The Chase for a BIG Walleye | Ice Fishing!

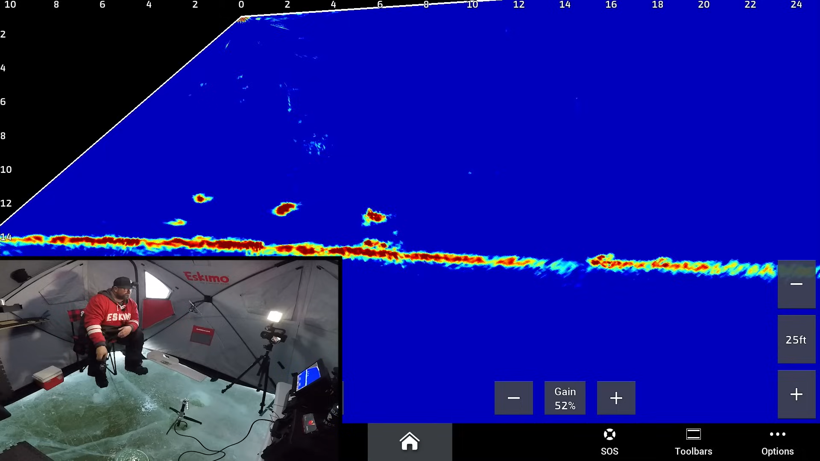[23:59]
I've got a bunch of fish here. Oh, this guy just picked it up right here as it was dropping. That's funny.
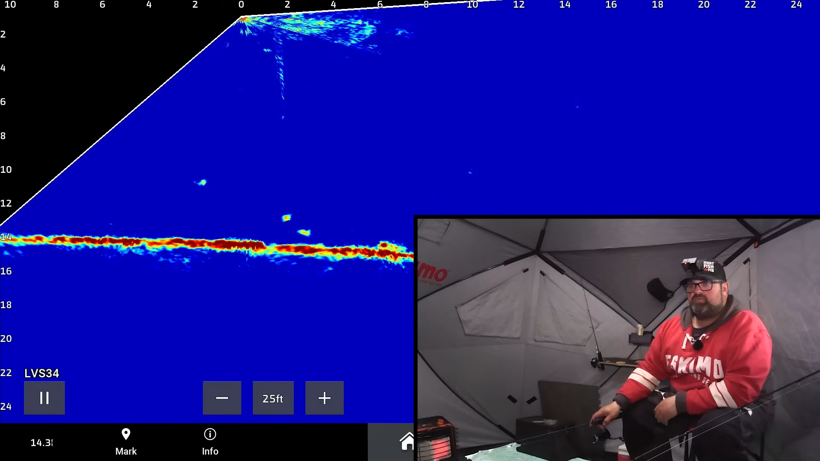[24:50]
I don't want this from the front, this back one though, right here. not huge, but that thing was aggressive at least. That thing was aggressive. I like to see them aggressive.
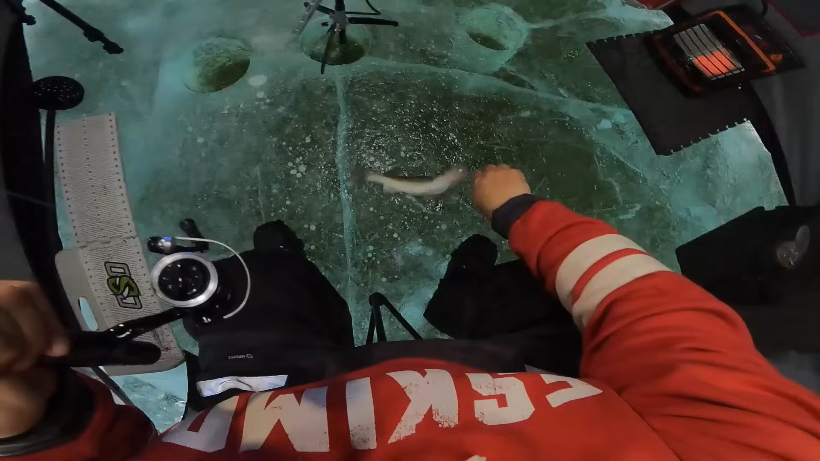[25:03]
That one right there, it's kind of a fly minnow. That one's better. This one's better right here. Let's see if I can get him to come to the dead minnow instead. He's keyed in on a live minnow though. He's keyed in on it.
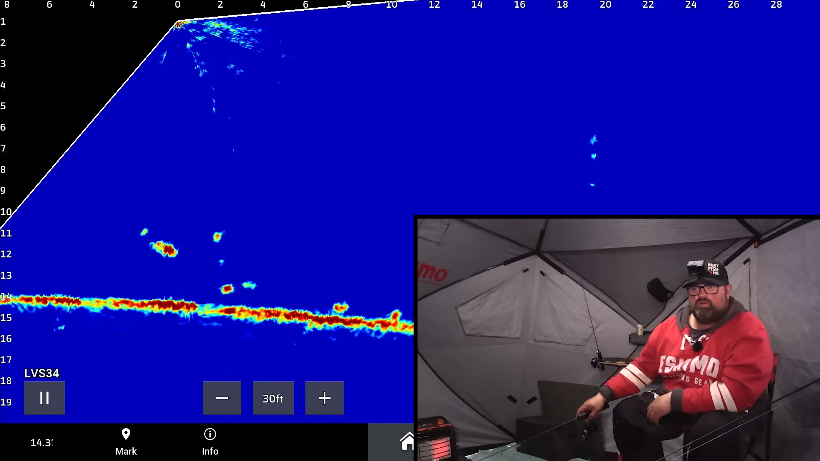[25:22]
It's a little bit better. Not huge, but a little bit. Oh, let's see him come to the dead minnow here instead. Here he comes. Come on, turn up, turn up. Turn up, buddy, turn up. Drop it down in the dirt.
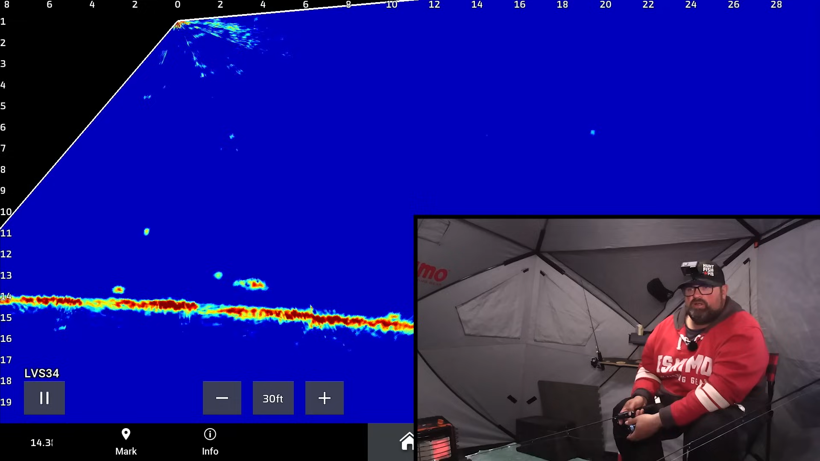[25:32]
He's chasing those little ones away. There we go, yeah, there we go. You like that?
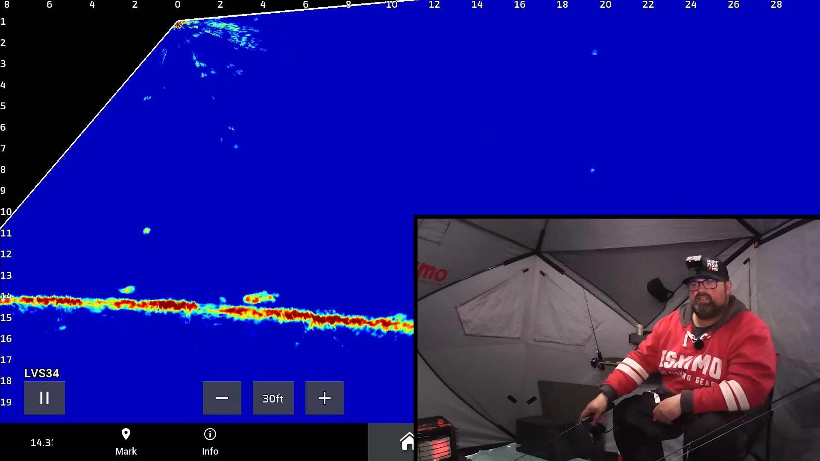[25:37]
Oh, yeah, he likes that a lot, down the dirt. Got him. This one's a little definitely better than those small ones that have been cruising around.
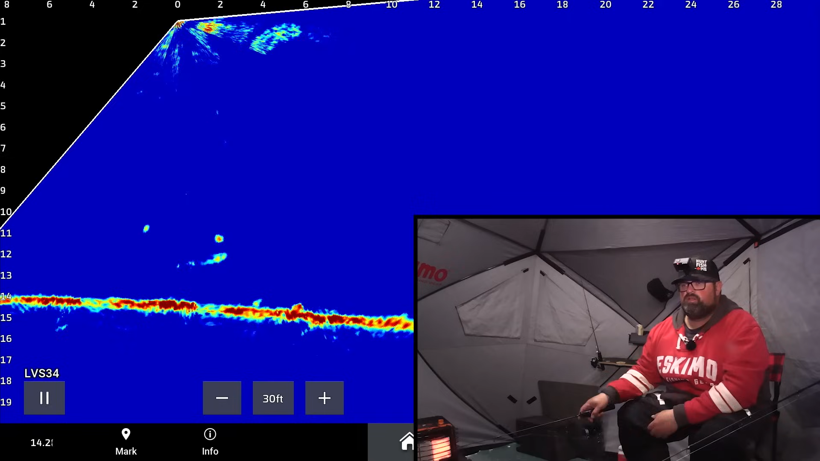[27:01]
Come on. This one. No. Okay, I'll take it and swing it down in the dirt, see if it'll come down to it. No, I don't want that one. I had another one that swung right to it. The only thing about down in the dirt is it's harder to pull it away from the ones that you don't want. Because you can't, oh, what's this coming in here though? No, no, oh, this is maybe it. Yeah, this is it. This other one might be bigger that's coming in now though too.
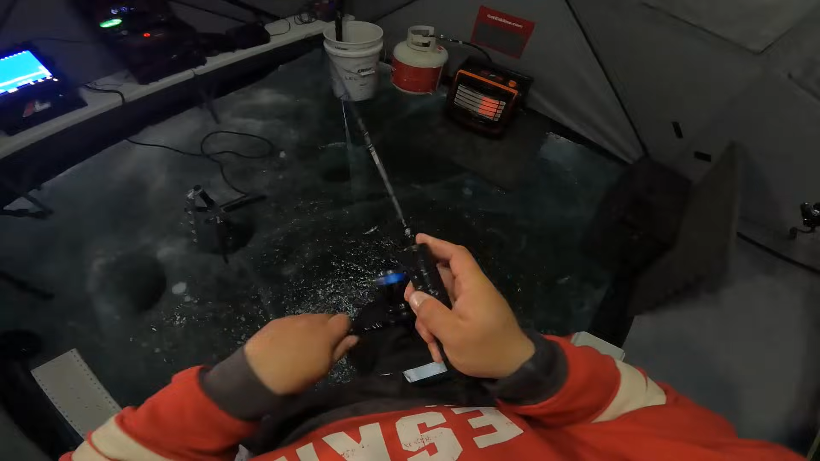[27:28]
Hard to know for sure. Hard to know for sure.
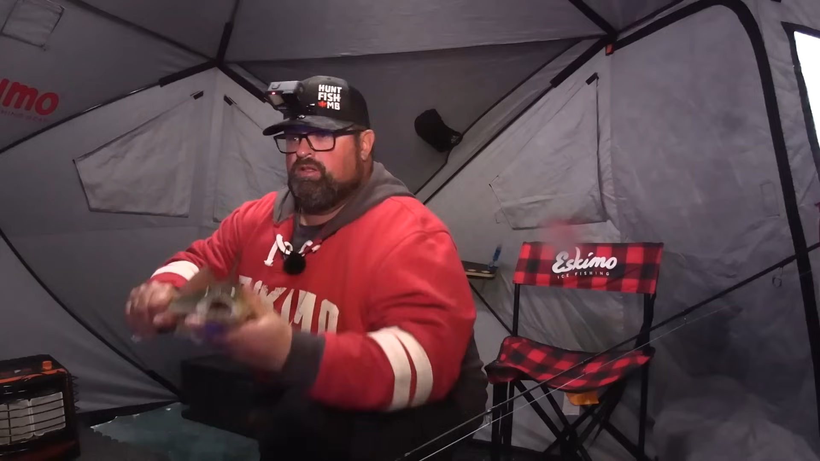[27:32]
A lot of fish down there that's this size or smaller. A lot.
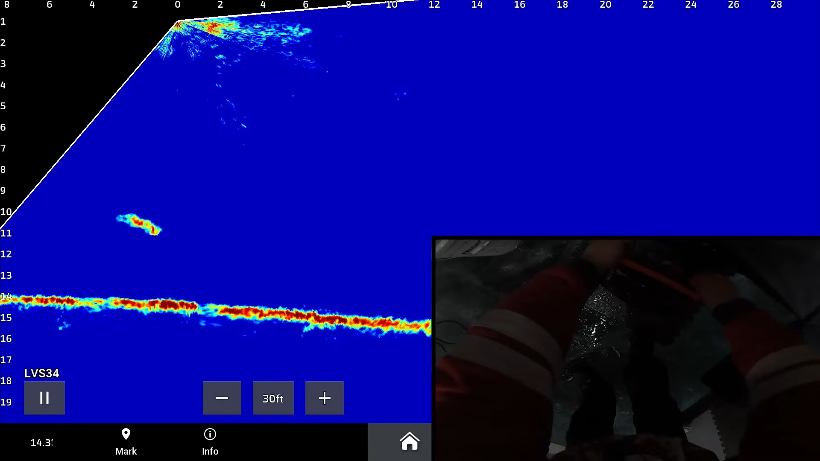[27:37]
Oh boy. Oh boy. Oh boy.
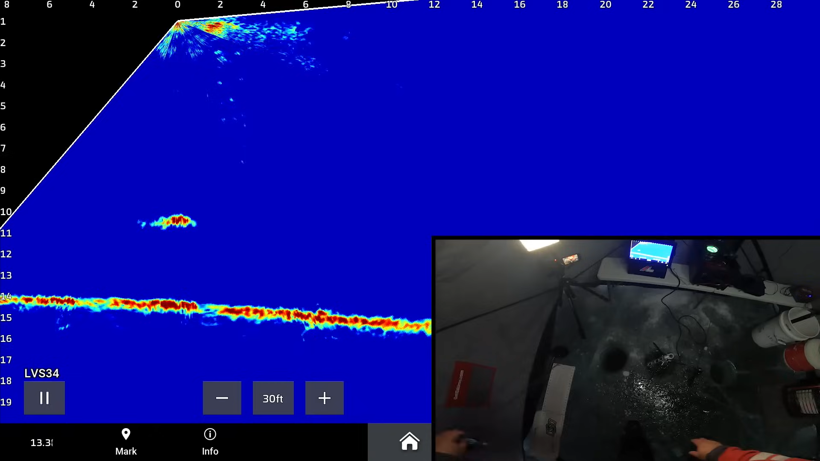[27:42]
Oh boy. This is a walleye. It's a gooder. This is a walleye. It's a gooder. I was just messing with the heater.
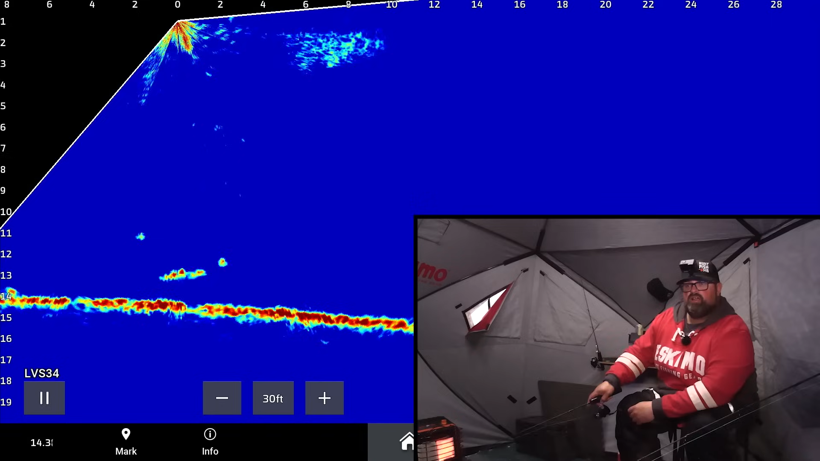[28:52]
Yeah, right here. Right here. Got him.
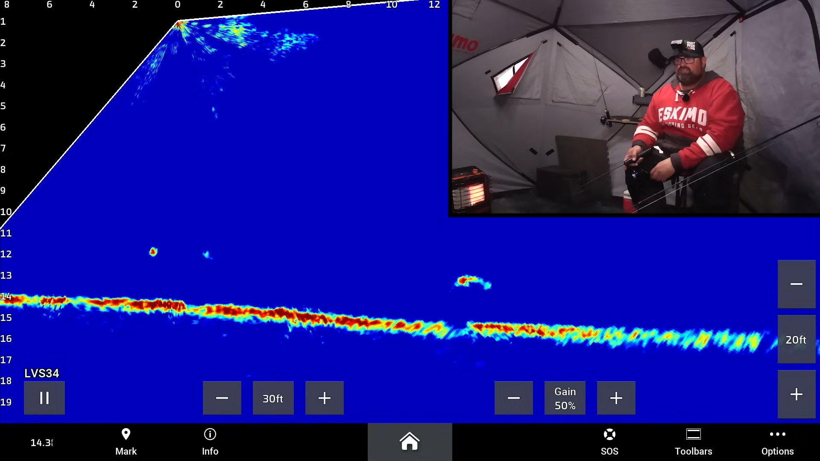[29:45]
But I'm staying away from it. I got one cruising in here though that I'm gonna attempt to catch. That's definitely nicer, but I've got to play keep away from this other one at the same time. So I'm gonna pop it up now, try to get away from him. This other one's just gliding in. I'm gonna drop it right past. I gotta try to time it. I gotta try to play keep away and get my jig in front of this bigger one at the same time. Come on. This little one wants it so bad. He's messing with my program. There.
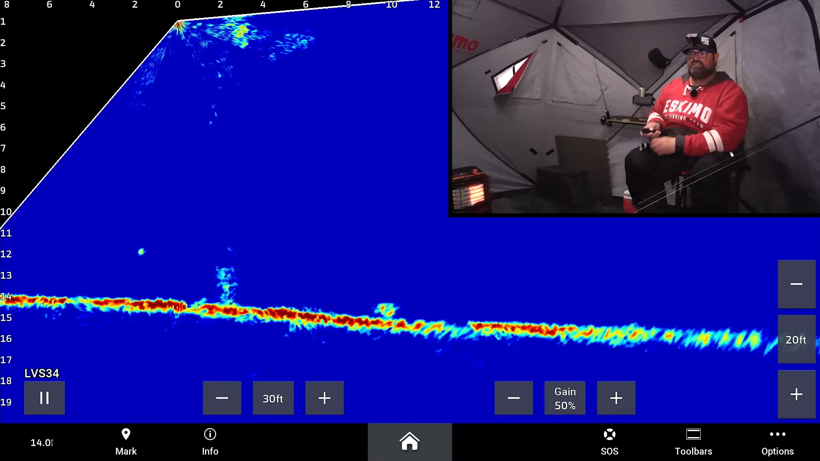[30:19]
Oh no, what grabbed it? What grabbed it? Oh man. When there's a bunch of fish around, there's not much you can do. I thought I escaped a little one, but another one came in and grabbed it.
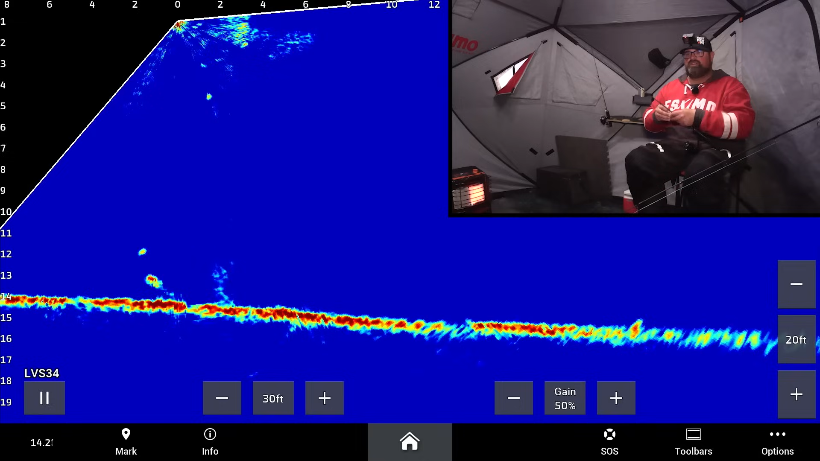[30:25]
There's one going to this live minnow here too that's not bad. It's not bad.
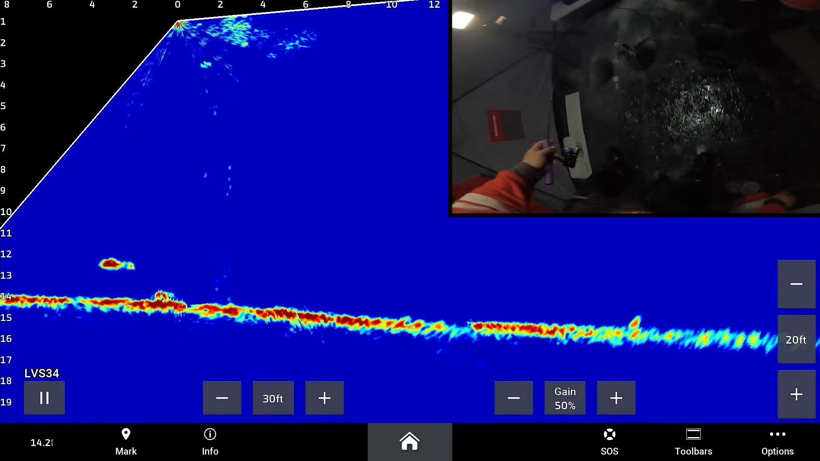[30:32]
It's not as big as the one that came in that I wanted, but we'll take them. Man, that's the way she goes.